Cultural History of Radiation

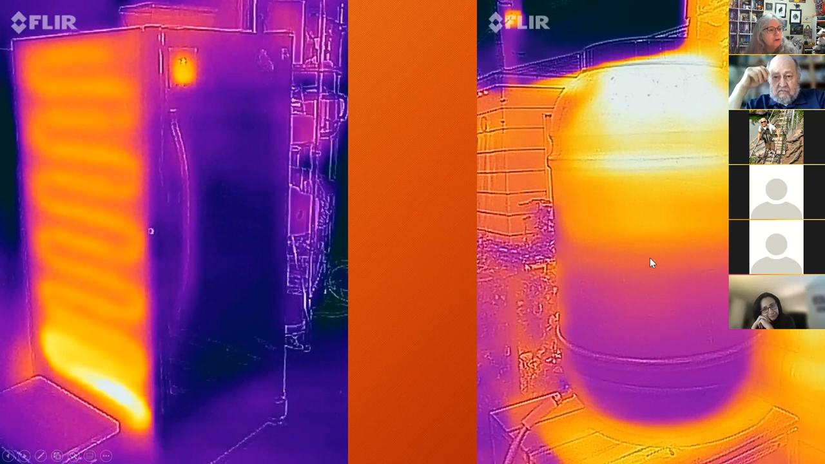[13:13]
No, what's happening is the heat is dissipating out of the freezer and coming towards my camera. This is a picture of a water barrel in my backyard. And through the infrared camera, I can see where the water level is, something I can't see if I'm just looking at the barrel. And here's my dog, and you can see where his hot spots are. And this is showing the leaking of heat from my house and the entry of cold air into my house. So these cameras are very useful to
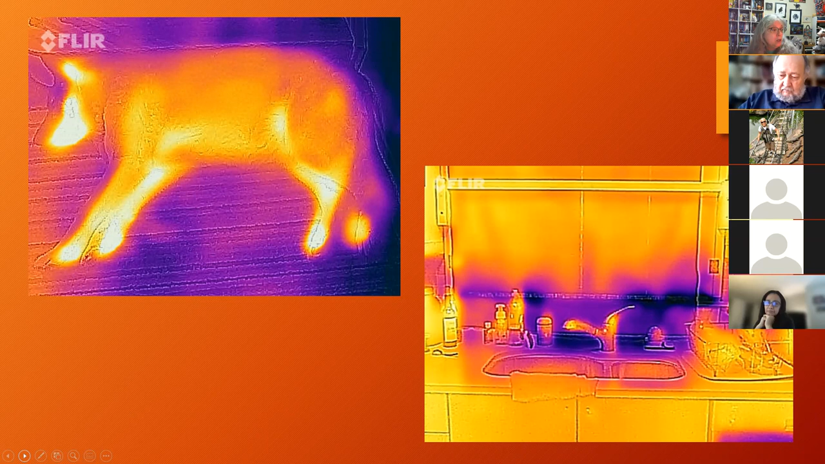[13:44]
determine insulation in a home. And this one is a real funny one. I took this to the grocery store and there was a woman that was testing out the grapefruits, and this is evidence that she tested every single one she could, because this is her heat signature being left on these grapefruits.